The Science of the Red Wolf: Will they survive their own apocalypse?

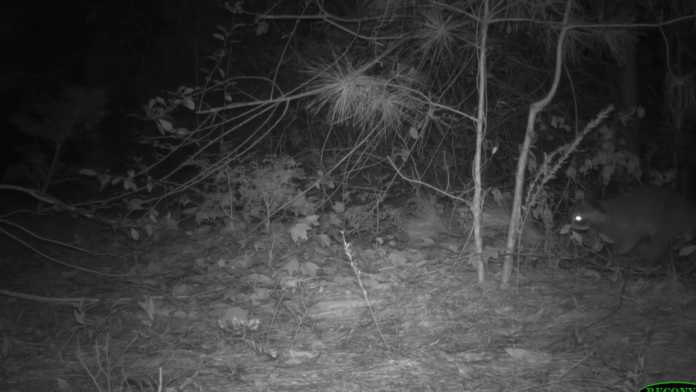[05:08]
These remote cameras picked up a ton of wildlife.
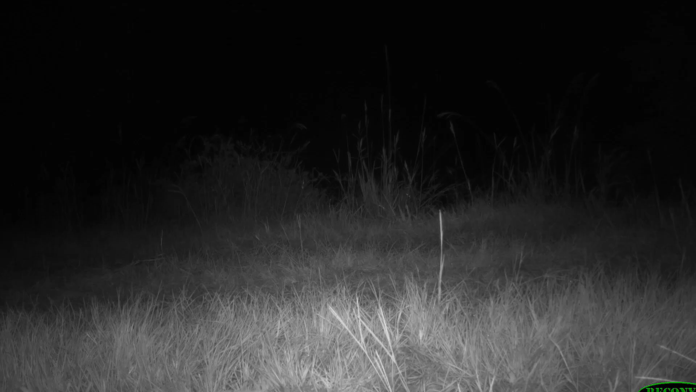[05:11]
They had a lot of those bears we'd heard so much about. They had bobcats. They even had random birds here or there. And then we stumbled on this. That's it. Is that a wolf? That's it. That's it. That's it. Oh, and you can see the collar. That's a collared wolf. Yep. Yep. Yep. Yep.
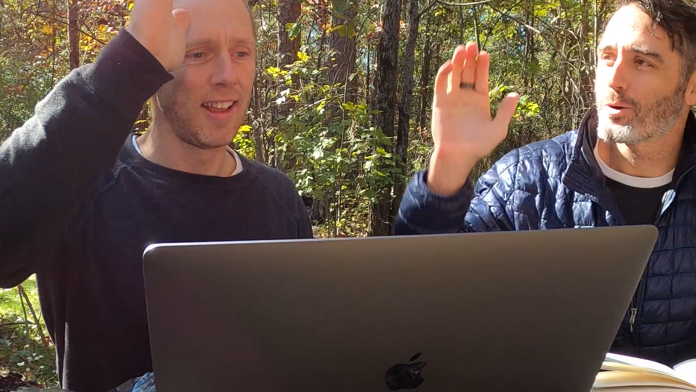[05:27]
Woo. We got it.
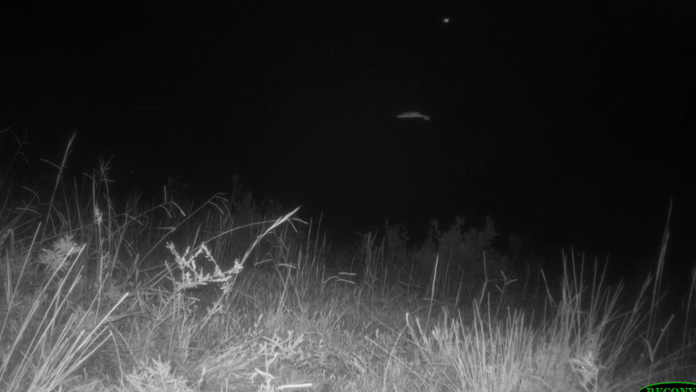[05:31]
You could clearly see the collars of the wolves reflecting the flash of the remote camera.
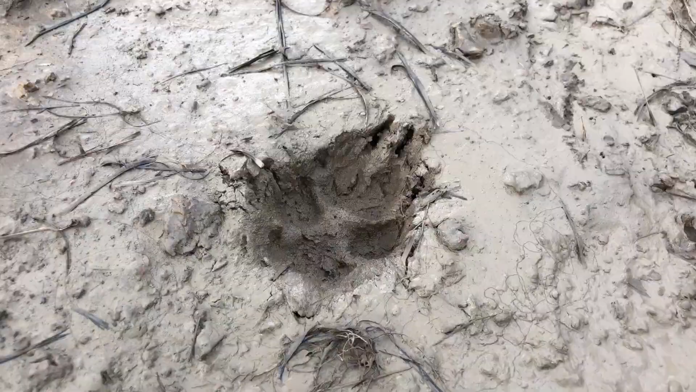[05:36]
This was so cool to see and realize we were in the same area.
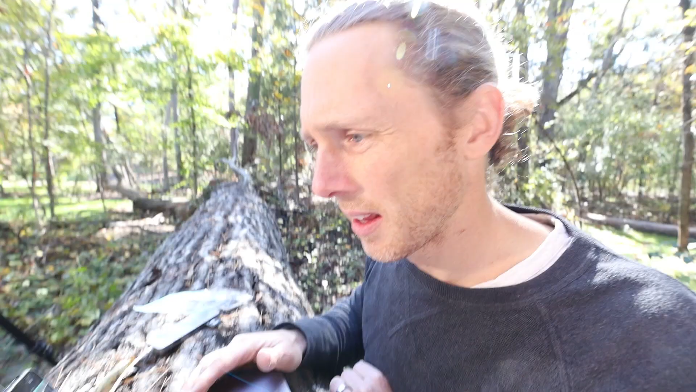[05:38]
Then we stumbled on this image. Oh, you're kidding me.
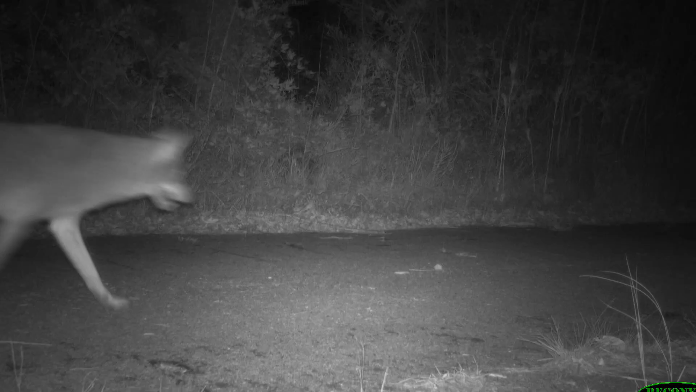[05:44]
Oh, that's a wolf. And look, hold on, hold on. Is that one collar?